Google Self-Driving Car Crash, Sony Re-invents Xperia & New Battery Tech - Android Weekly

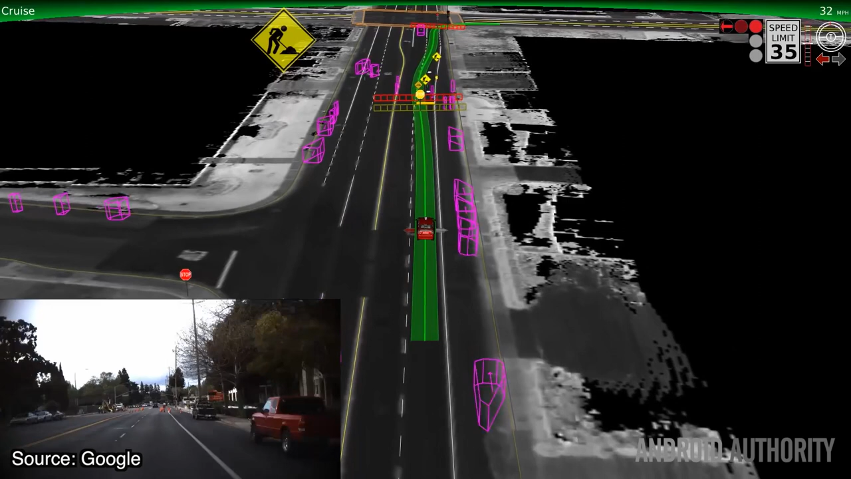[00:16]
a self-driving Lexus RX450 attempted to navigate around some sandbags placed in a wide lane.
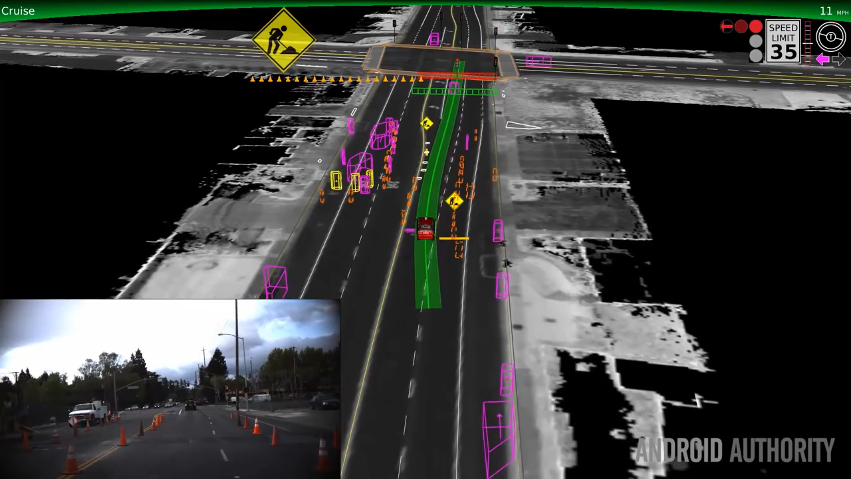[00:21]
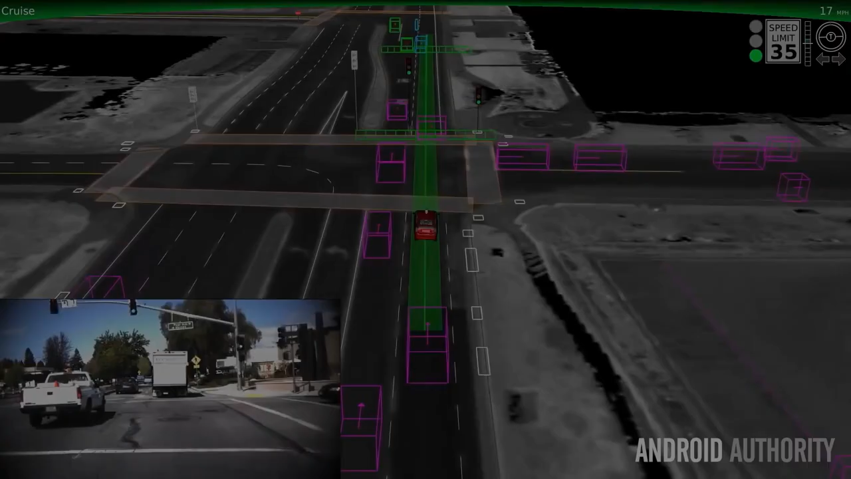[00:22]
A bus travelling at 15 miles per hour approached the Google car from behind, occupying the same wide lane as the smart car. The Lexus then attempted to re-enter the centre of the lane while
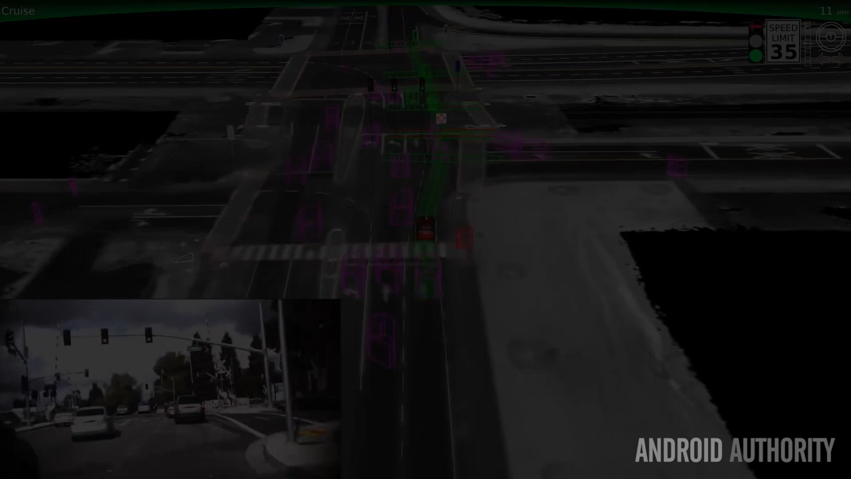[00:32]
moving at a speed of 2 miles per hour.